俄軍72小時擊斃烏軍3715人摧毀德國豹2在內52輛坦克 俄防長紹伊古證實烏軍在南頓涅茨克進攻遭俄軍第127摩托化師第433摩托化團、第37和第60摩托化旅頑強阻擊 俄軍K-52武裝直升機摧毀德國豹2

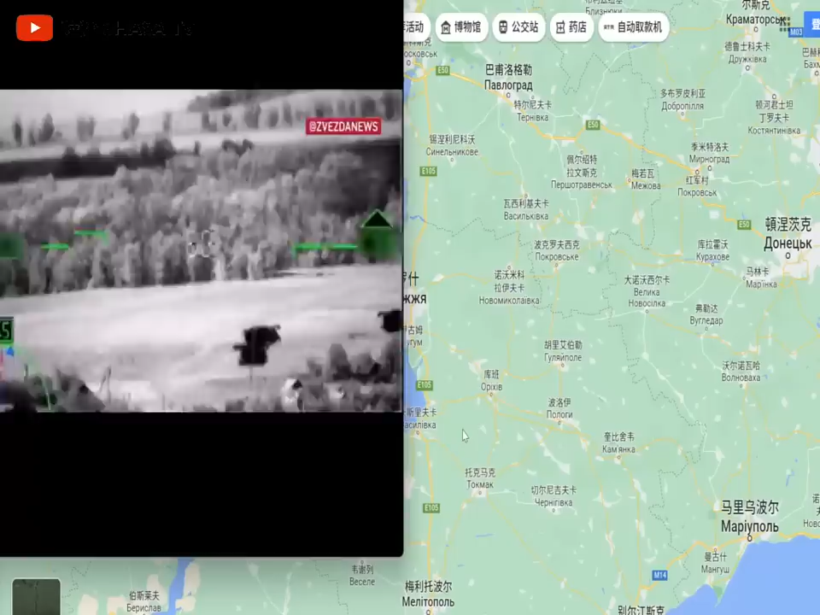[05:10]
就是这段视频这段视频呢比较有争议啊因为呢现在从俄罗斯媒体啊包括乌克兰媒体啊
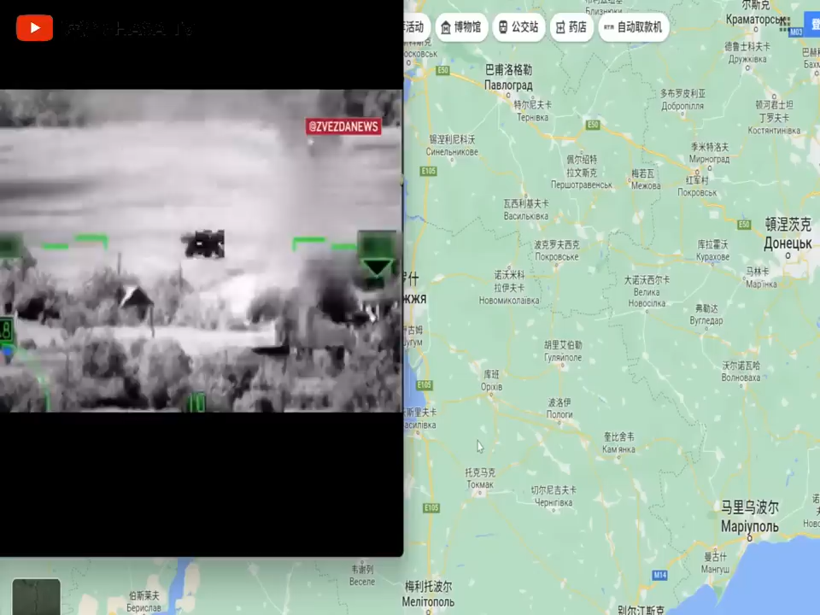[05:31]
这段视频是卡五二啊卡五二武装直升机上拍摄的
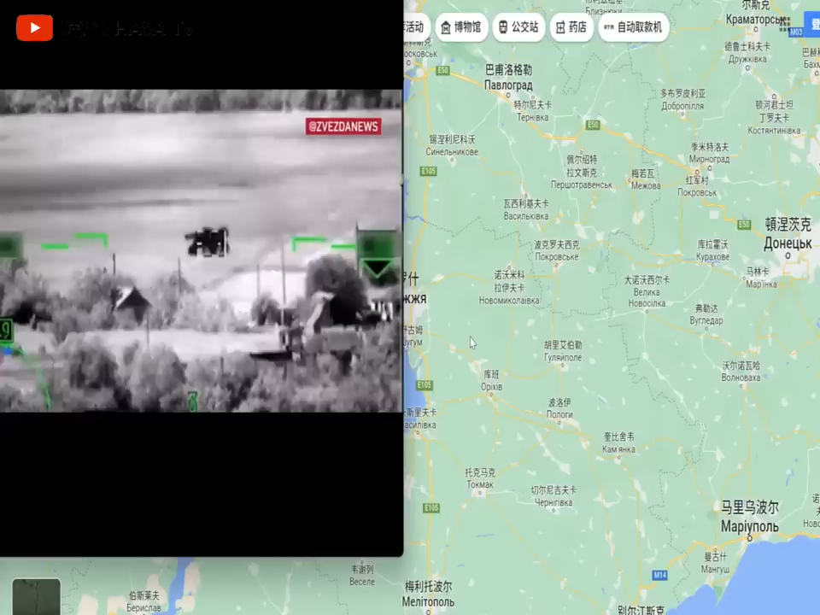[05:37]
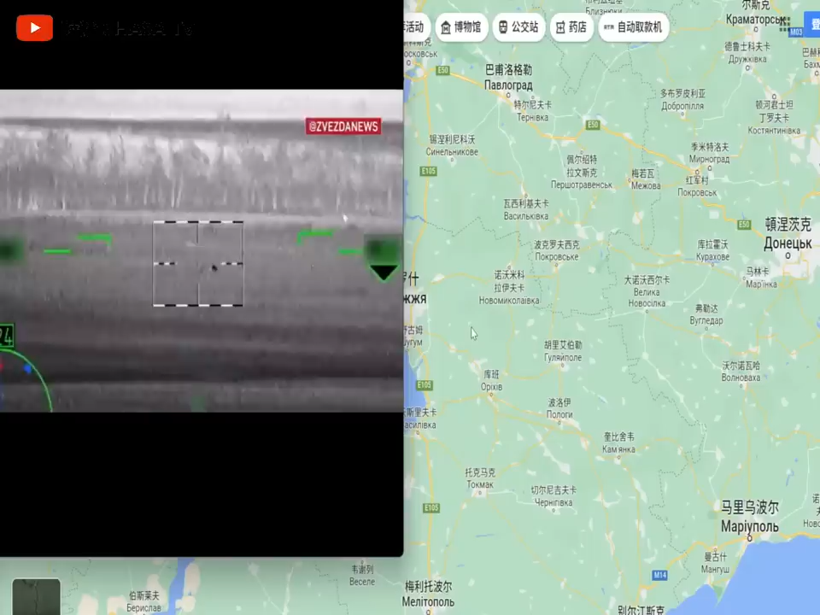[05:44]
从这个俄罗斯媒体的说法呢这个影像里面很像是联合收割机并不是鲍尔坦克
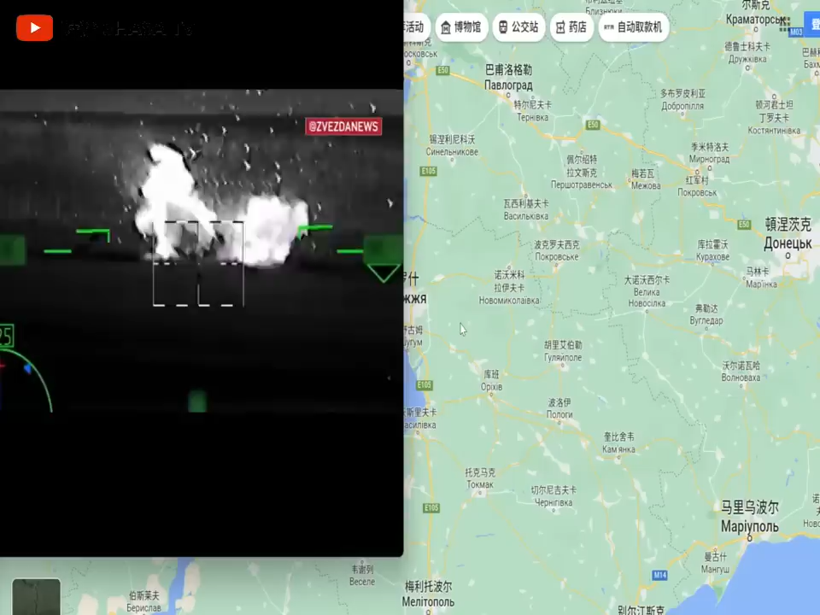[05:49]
但是我认为呢
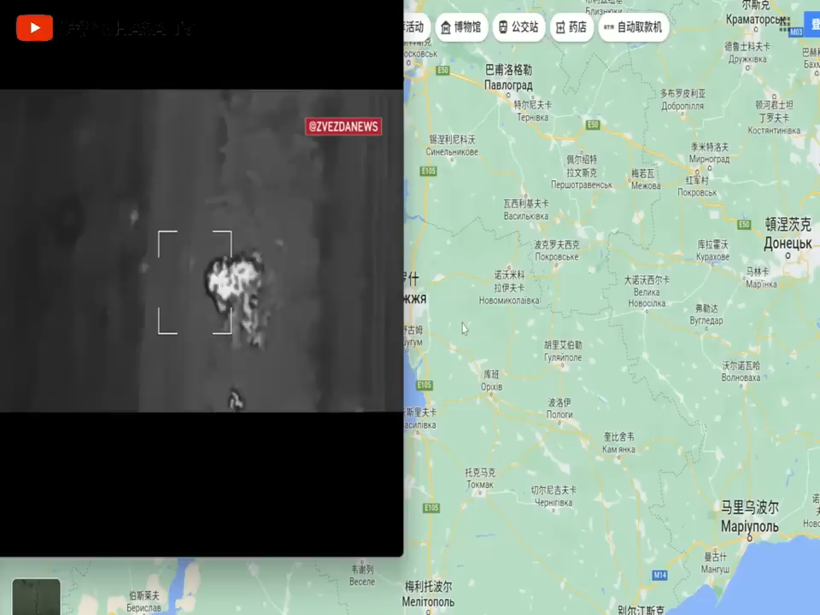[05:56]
虽然外形啊外形很像联合收割机但实际上它就是鲍尔坦克
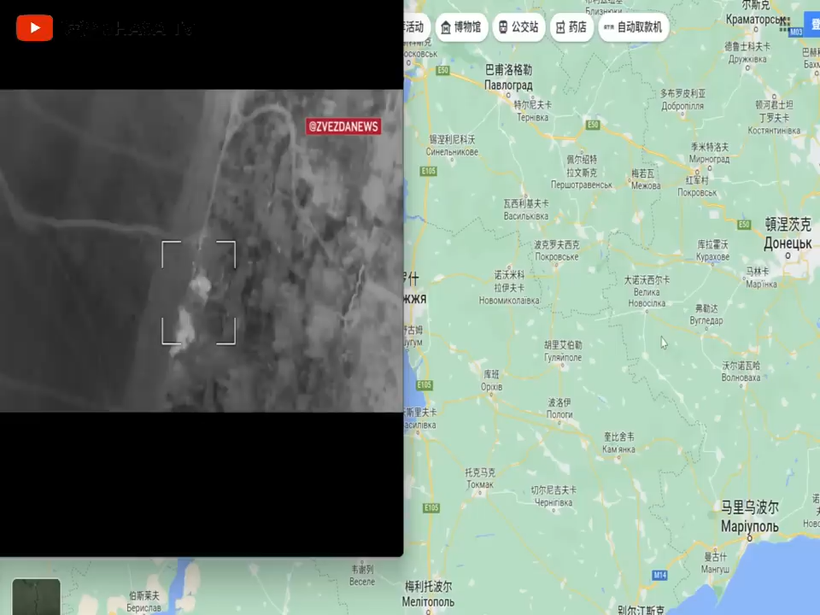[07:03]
另一方面呢可能是来自于西方北约的工兵可以看这小
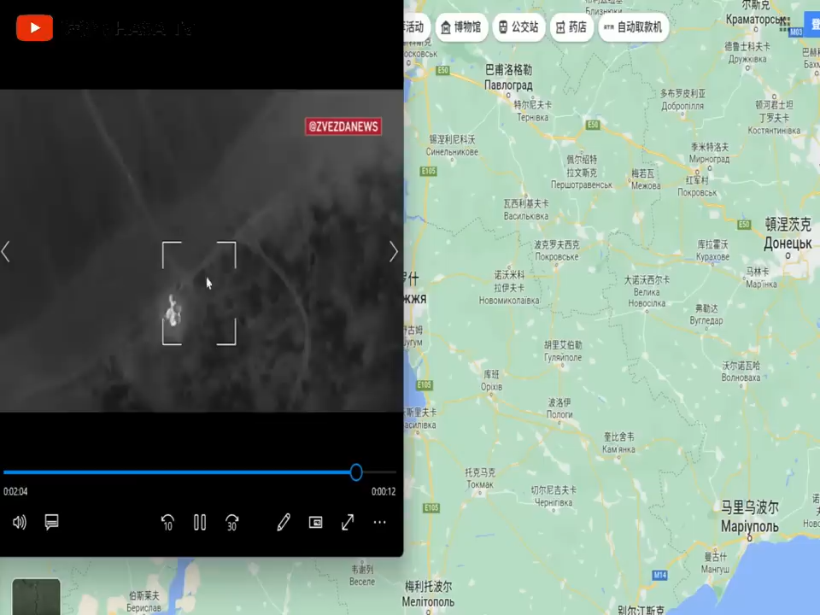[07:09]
小的这个亮点呢实际上都是士兵摧毁了专甲车以后士兵这是因为热成像很多士兵啊这个阵地散开
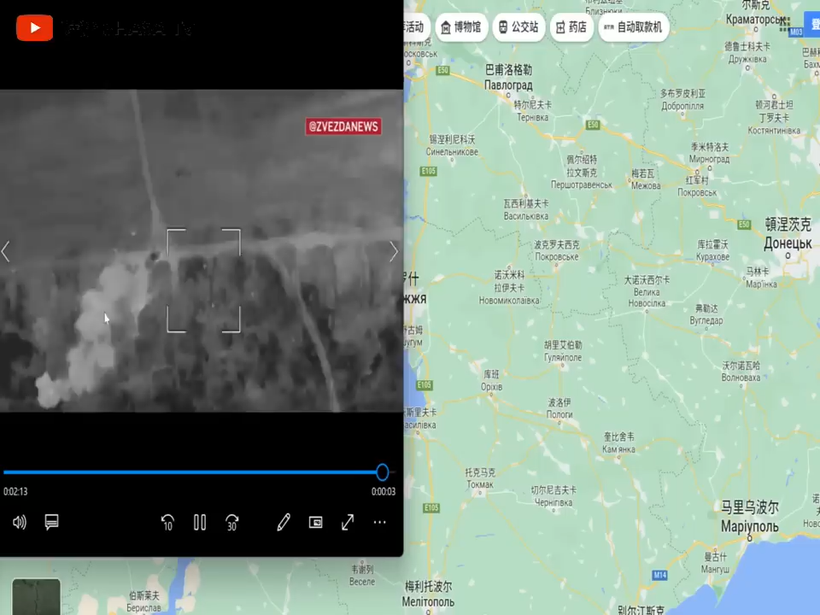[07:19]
所以呢很多的工兵出现在这个